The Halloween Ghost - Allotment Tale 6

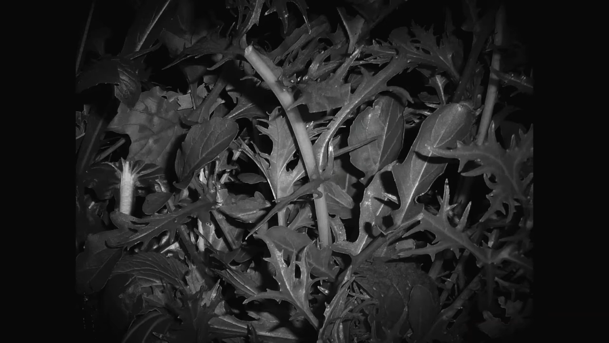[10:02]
All the plants that seemed so familiar in the daytime looked shadowy and mysterious in the moonlight. Goodness knows what was lurking among their leaves.